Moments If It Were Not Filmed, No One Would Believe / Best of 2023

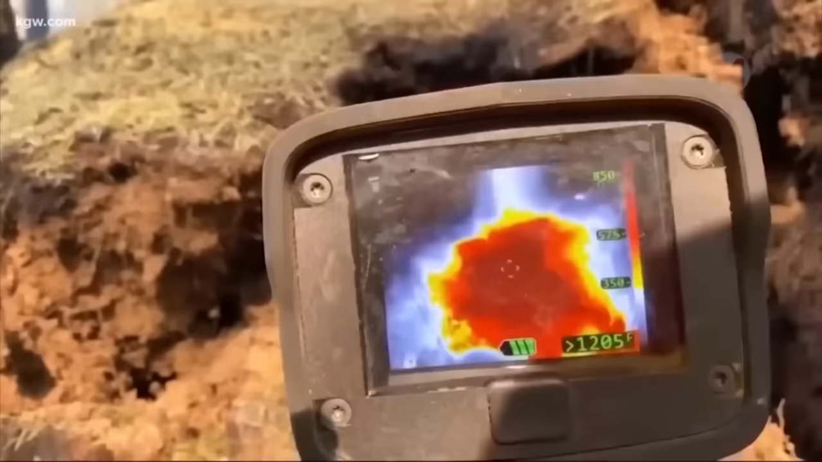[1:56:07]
We're gonna put this out, 1200 degree fire going on, right next to somebody's house.